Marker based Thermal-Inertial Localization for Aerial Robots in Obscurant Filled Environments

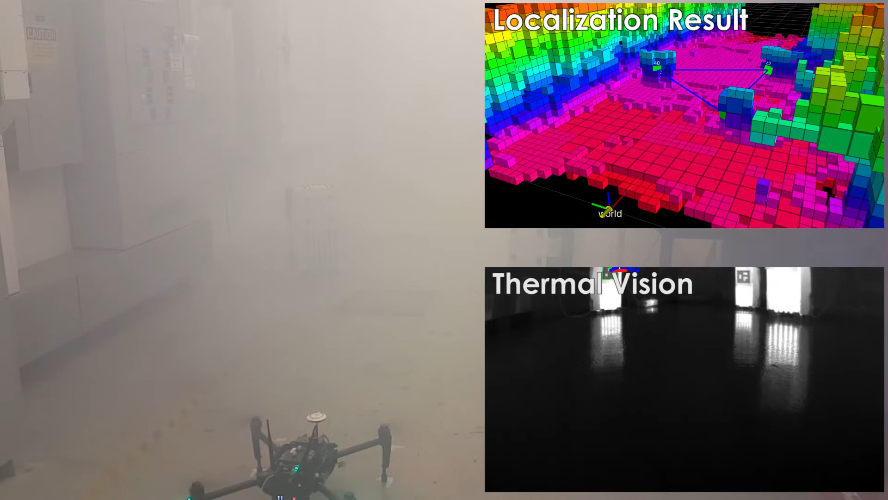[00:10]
and IMU fusion to enable reliable navigation of aerial robots in obscurity-filled environments for which an a priori map can be derived. Such a capacity can be proven critical in emergency response tasks over areas and infrastructure facilities which are on fire or are otherwise filled with smoke and for which placement of specialized fiducial markers has been foreseen. The experimental study demonstrates that reliable pose estimation can be achieved despite the visually degraded conditions of the environment.